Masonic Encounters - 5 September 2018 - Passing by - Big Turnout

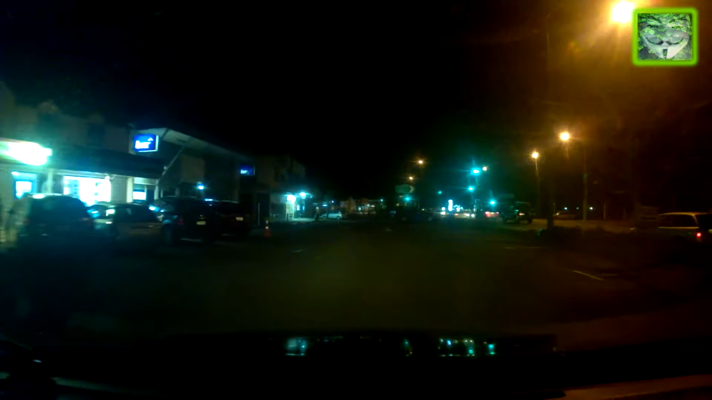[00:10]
Freemasons are out in style tonight, aren't they? Quite a few. Blue flesh, shiny cars.